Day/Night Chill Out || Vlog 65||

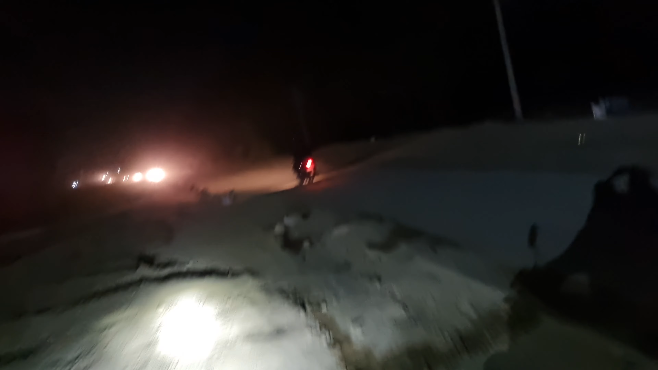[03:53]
will stay here last day। देखिए गाइस सड़क बन रही है इधर की साइड, सुनसान सड़क, धूल मिट्टी रास्ते में, धूल मिट्टी उड़ रही है पूरी तेज।
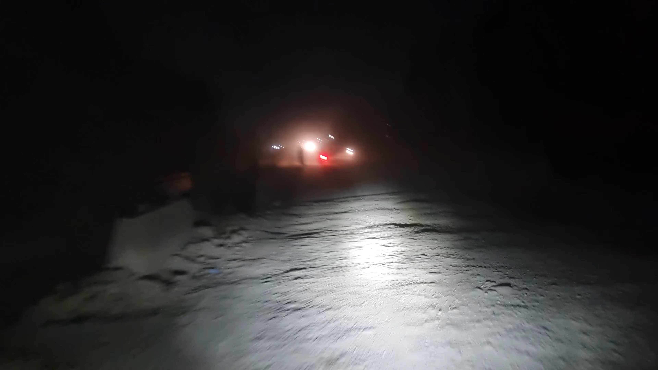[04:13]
नाइट राइड है आज हमारी, नाइट राइड आज। ये देखिए
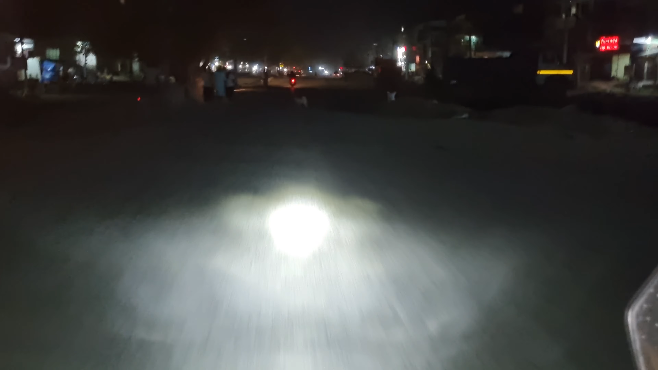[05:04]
बाजार आ गया गाइस, और यहाँ की खूबसूरत वादिया। तो मेरे साथ अभी है रोहित, मिस्टर रोहित, जो कि मेरा एक बहुत अच्छा फ्रेंड है फेसबुक पे। ये मिला मुझे, इसने मुझे ऑफर किया कि आप मुझे मेरे पास आइए। ये देखिए गाइस, ये रोड बन रहा है नेपाल में गाइस।
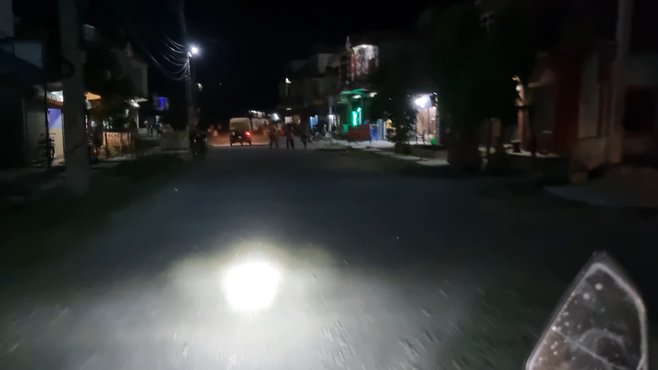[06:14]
ये हमारा KBF कैफे आ चुका है।